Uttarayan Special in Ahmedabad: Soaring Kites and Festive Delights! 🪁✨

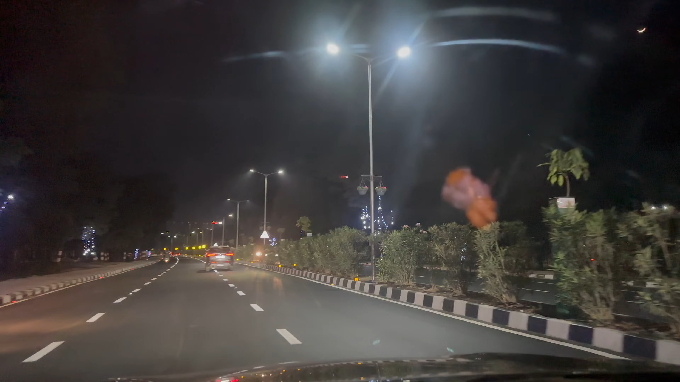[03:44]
यह देखो गांदीनगर में बहुत ही अच्छी इस लाइटिंग की हुई है यहां पर अर्बेनिया में